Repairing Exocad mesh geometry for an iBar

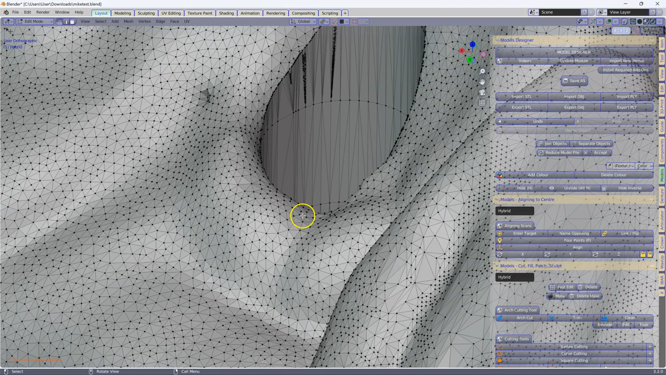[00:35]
Now if you look closely over here, we have all of these intersections happening in the hole.
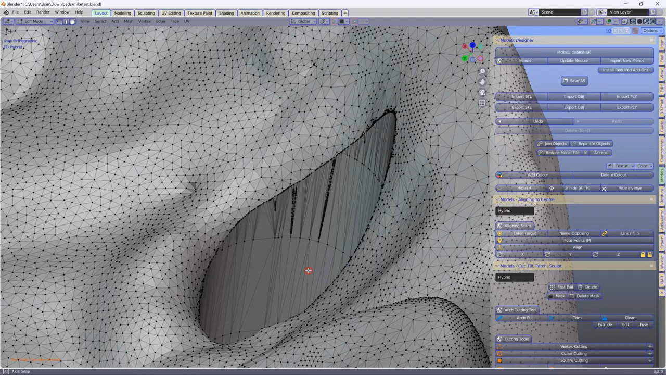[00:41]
Now this is a big problem when it comes to boolean cuts,
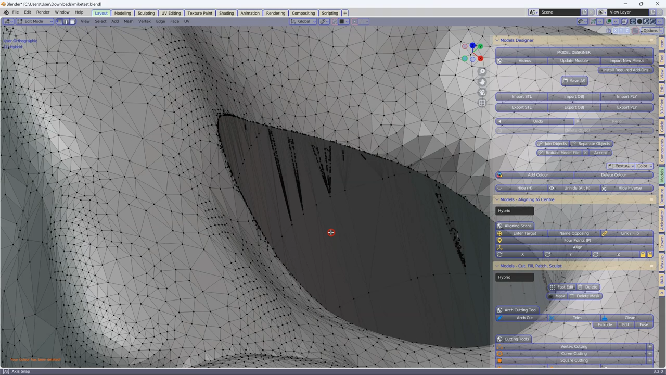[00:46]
and this runs all the way down, and we've got some incorrect mesh over there.
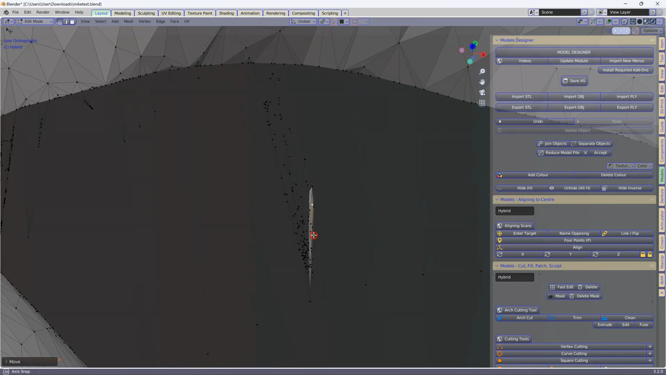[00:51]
Okay, and let us have a look at the other side.
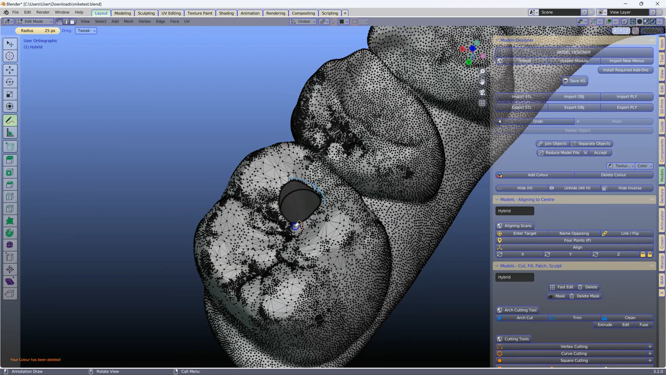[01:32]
So please consult your Exocad, and make sure that you have these holes correct. The next thing I want to point to is the structure between these teeth.
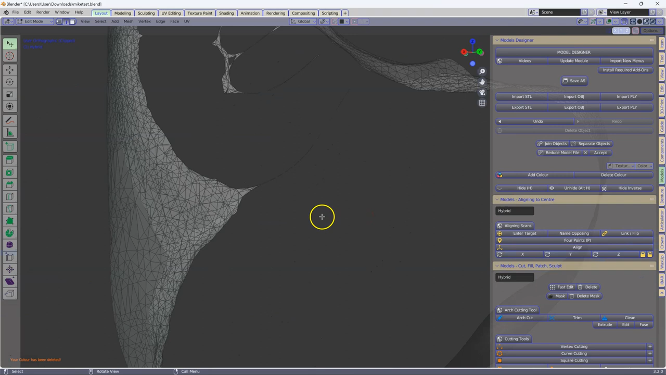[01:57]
So here we've got a strand running across from that side to that side, and if we want to make a nice eyebar that comes through like that,